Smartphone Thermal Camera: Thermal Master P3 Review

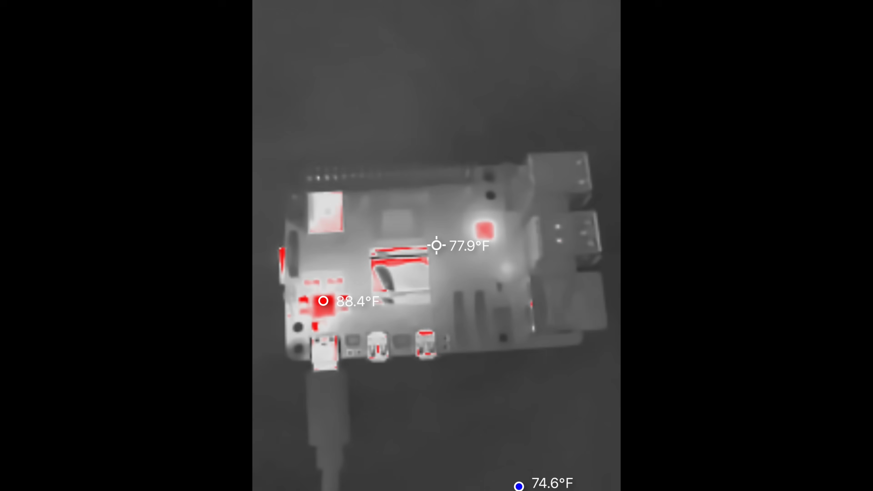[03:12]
On screen: spot 77.9°F
The SD card became one of the hotter components on the board here as everything came to life.
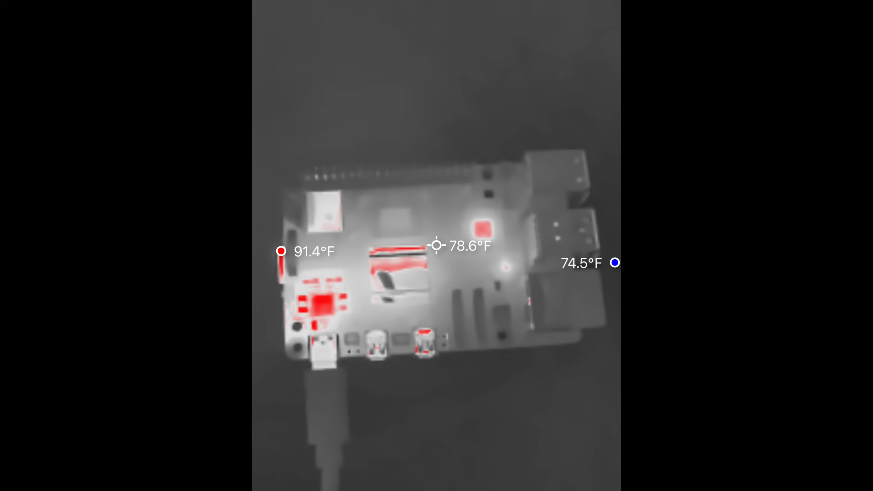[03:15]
On screen: spot 78.6°F
And it will adjust the temperature ranges as you go.
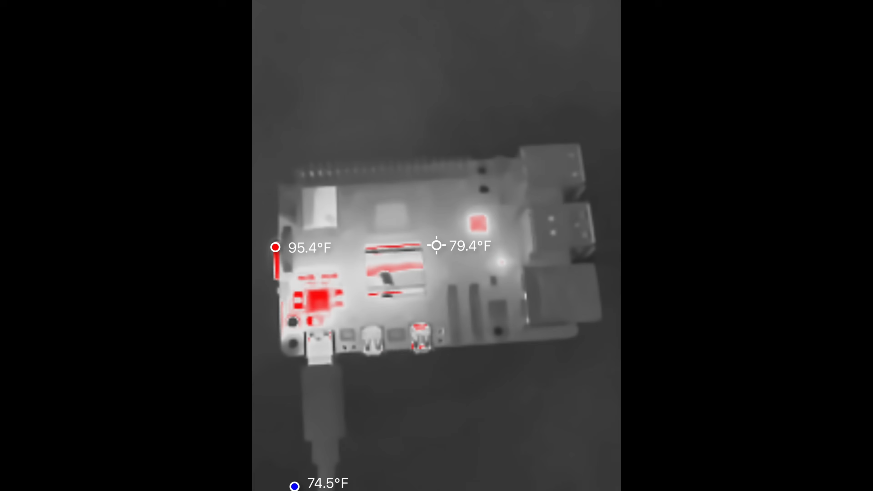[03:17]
On screen: spot 79.4°F
So here's an example of my stovetop lighting.
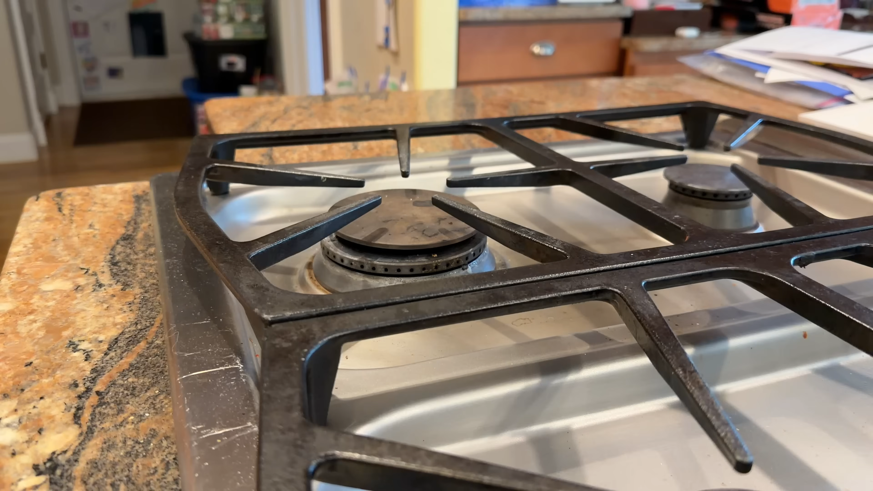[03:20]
This of course was taken with my iPhone camera before I turned on the thermal video.
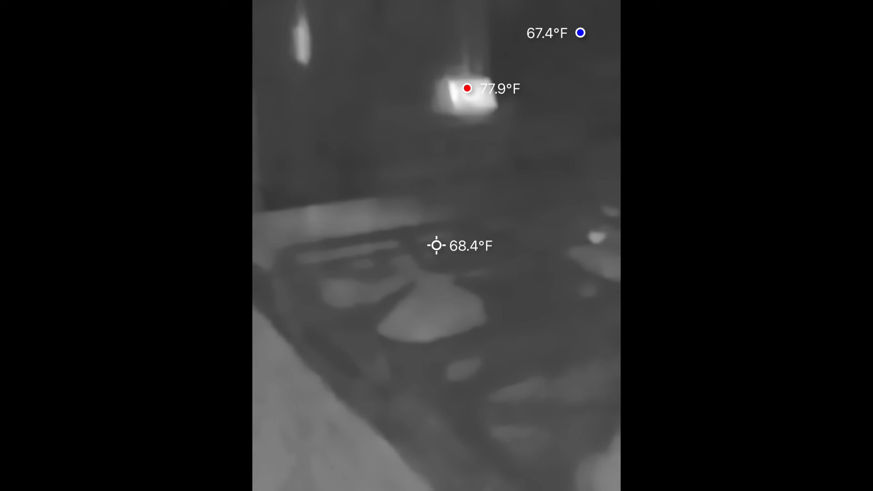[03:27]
On screen: spot 68.4°F, max 77.9°F, min 67.4°F
And so when I did the thermal video here, you can see the detail is dramatically reduced given the resolution.
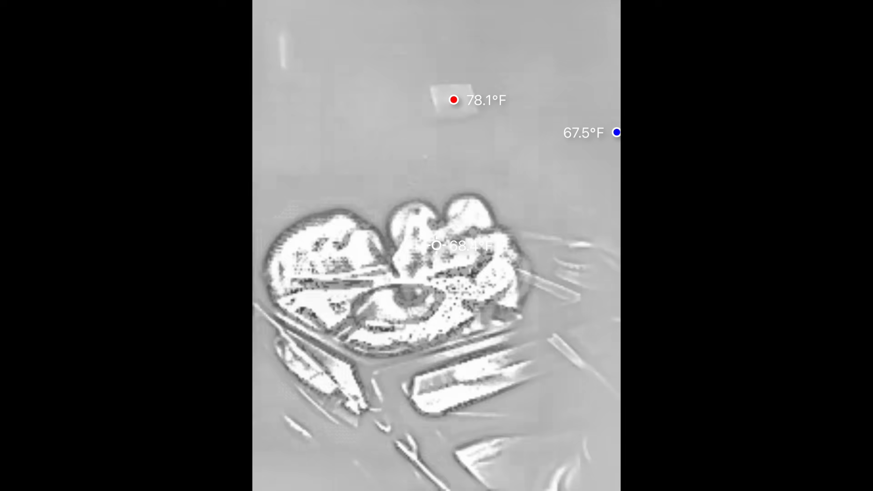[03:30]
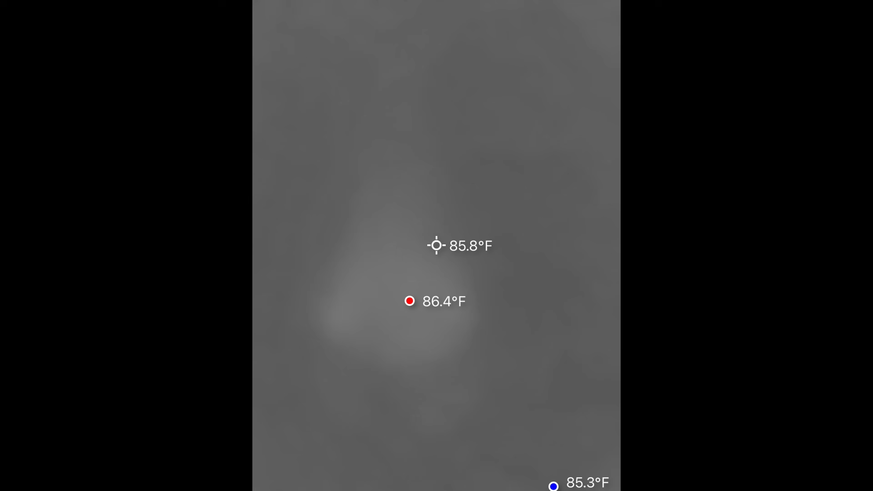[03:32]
On screen: spot 85.8°F, max 86.4°F, min 85.3°F
And then you can see that stove coming on. What happens though, is that if it has too high of a temperature, it's got this burn-in detection.
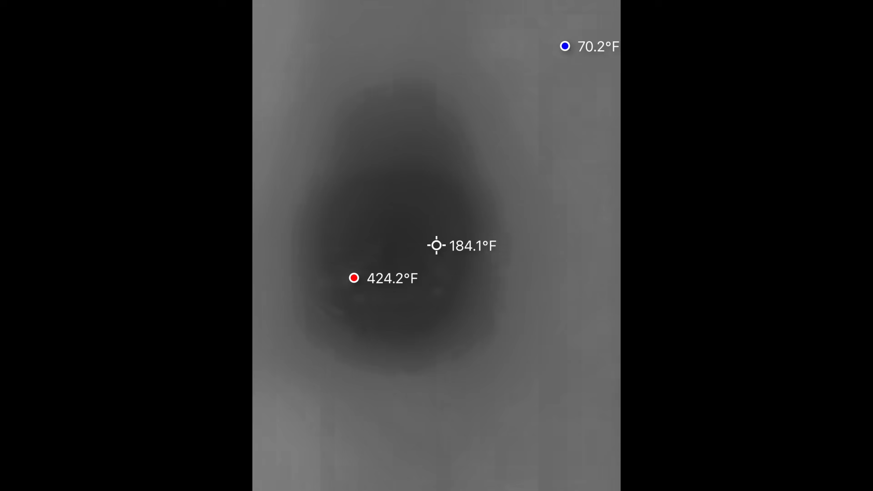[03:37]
On screen: spot 184.1°F, max 424.2°F, min 70.2°F
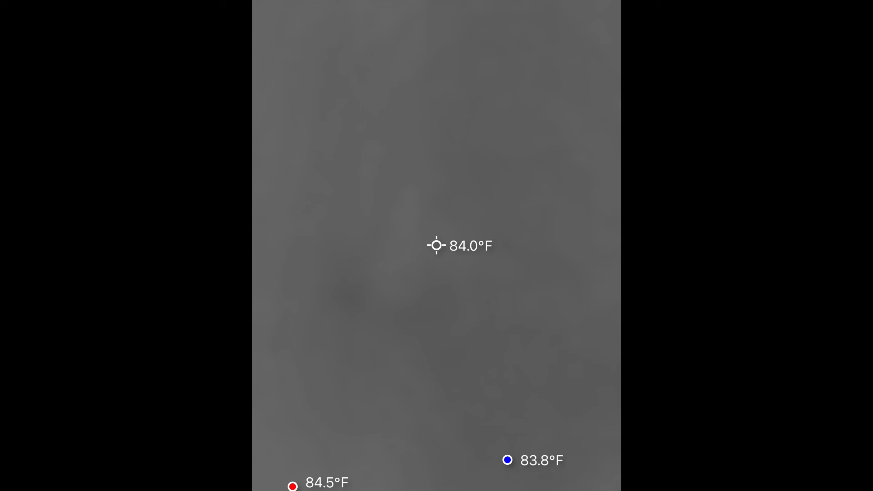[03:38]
On screen: spot 84.0°F, max 84.5°F, min 83.8°F
So it did require me to step back a little bit.
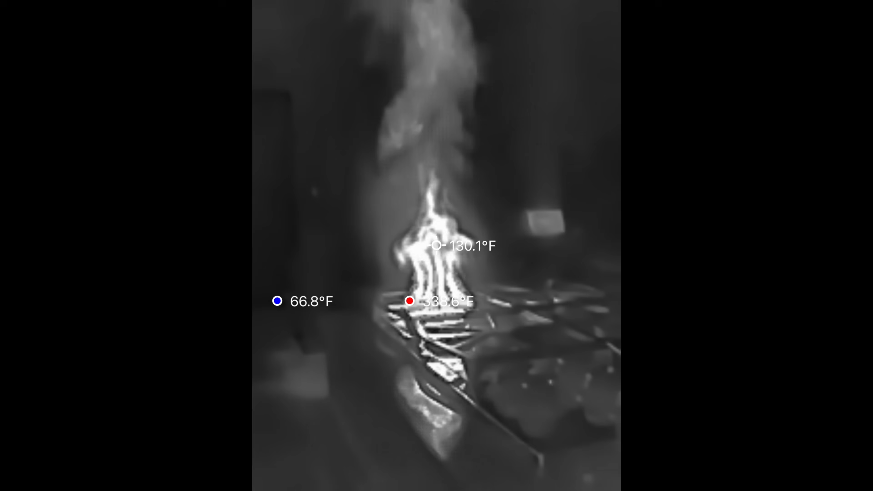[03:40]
But you can see the stove going there.
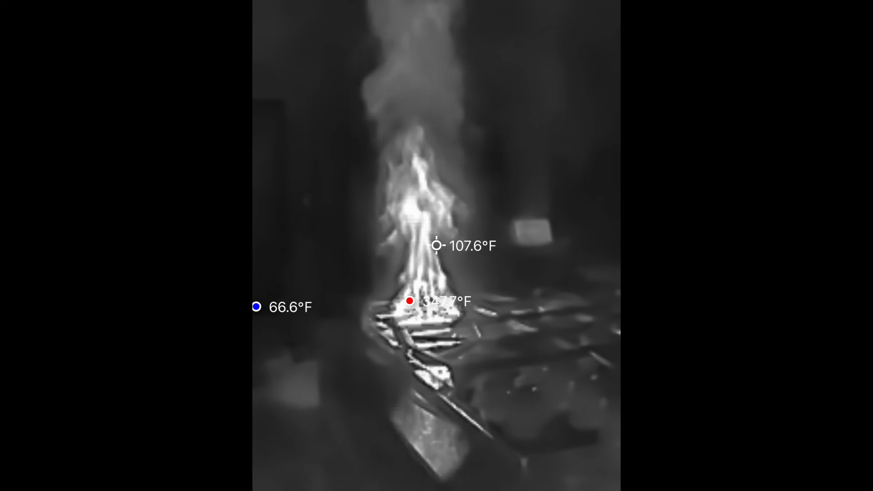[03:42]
On screen: spot 107.6°F
That's actually the stove not on fire.
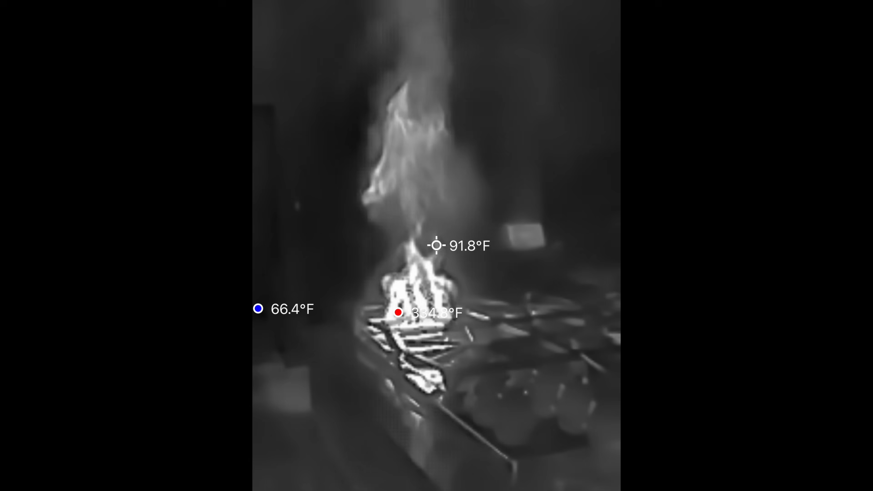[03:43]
On screen: spot 91.8°F
That's just what it looks like in a thermal camera.
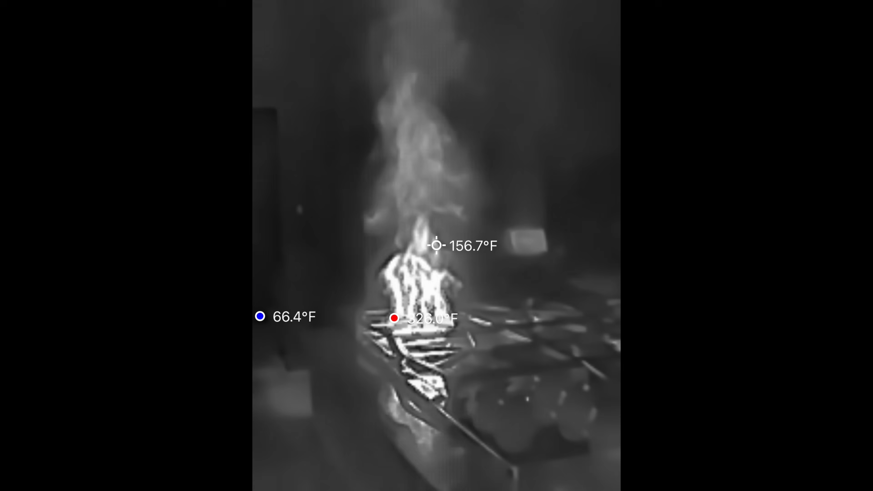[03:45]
On screen: spot 156.7°F
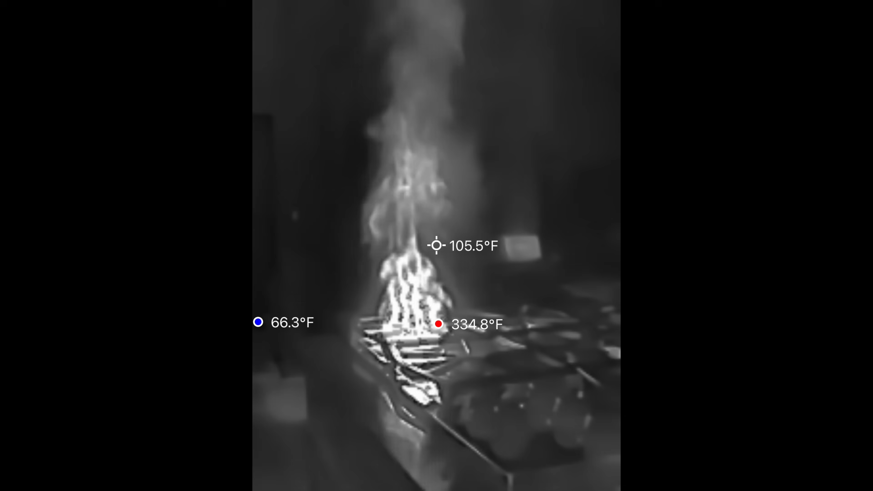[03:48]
On screen: spot 105.5°F, max 334.8°F, min 66.3°F
And you can see the temperature range between the ambient environment and the stovetop there.
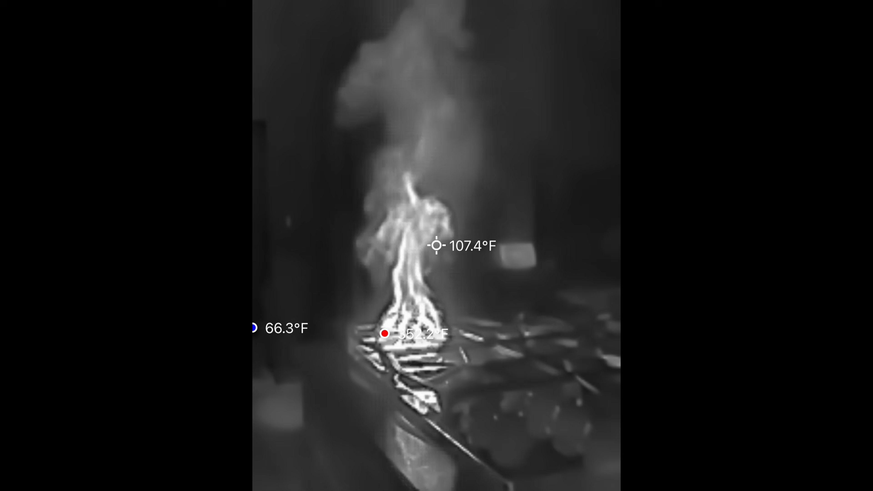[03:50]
On screen: spot 107.4°F
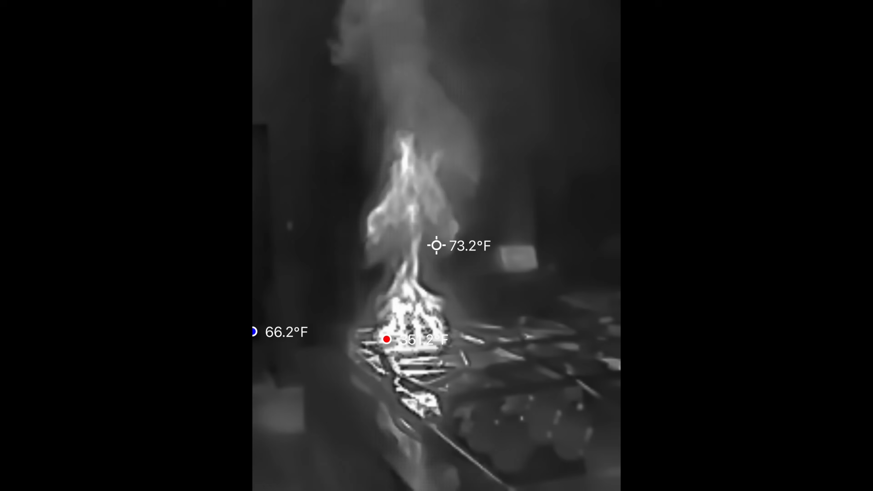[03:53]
On screen: spot 73.2°F
So it does maintain a pretty good range of temperature.